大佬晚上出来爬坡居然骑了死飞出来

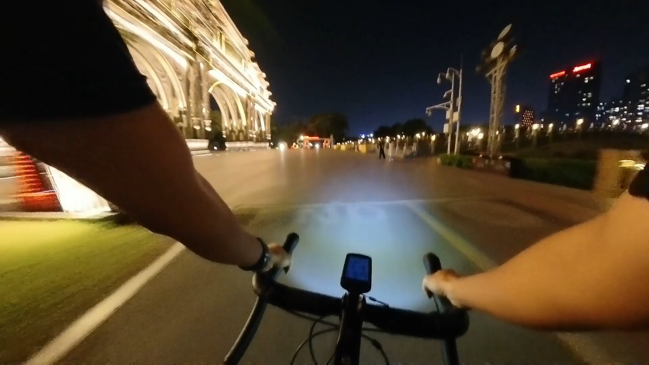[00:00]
晚上跟大佬约骑爬坤
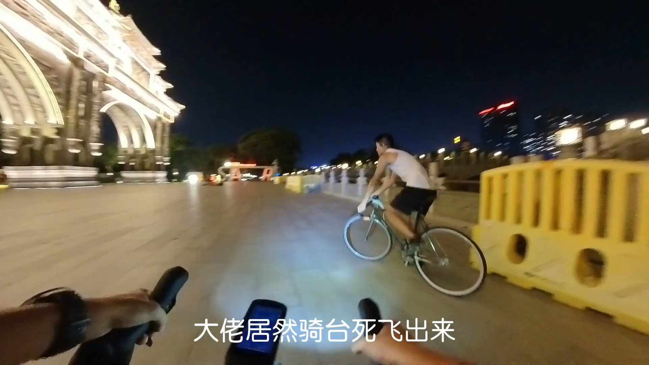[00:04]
大佬居然骑台死飞植
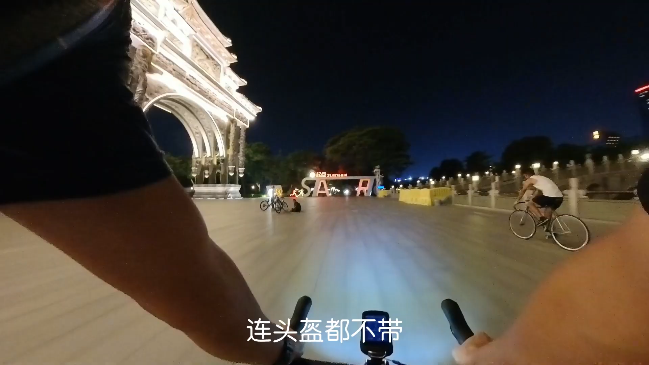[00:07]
连头盔都不带真的要捏把汗
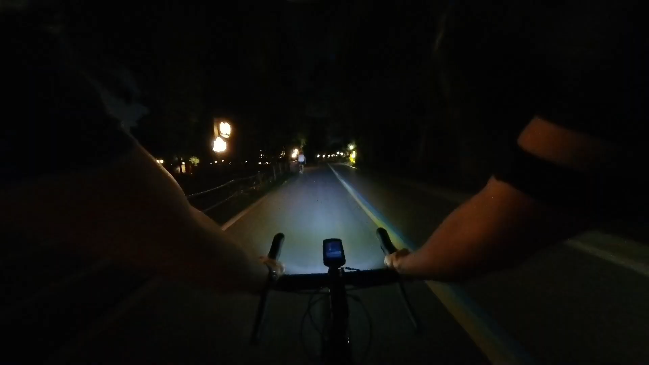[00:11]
到了山脚发现一路漆黑
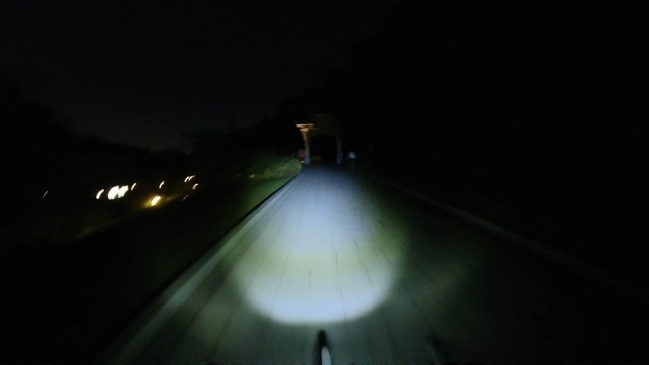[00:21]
原来大佬连灯都没带你都不用灯了吗对啊 没灯你怎么上去来 给你试一下给你试一下给你试一下都不要灯
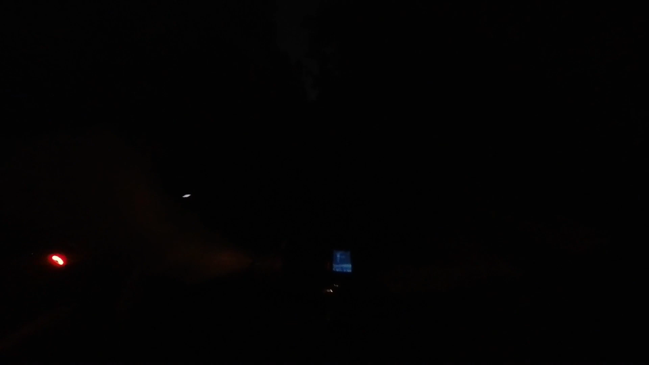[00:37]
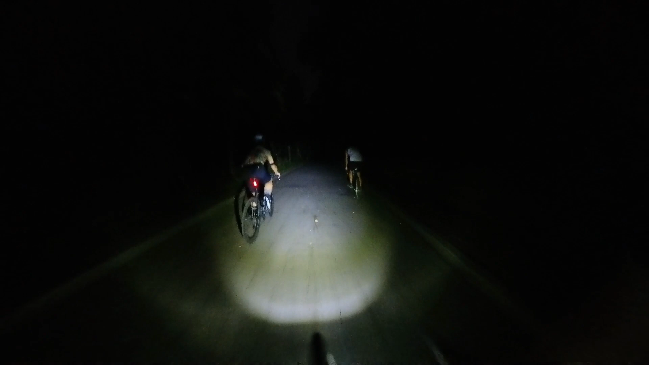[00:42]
居然只有我在等了看来我只能在后面梗这边直接小胖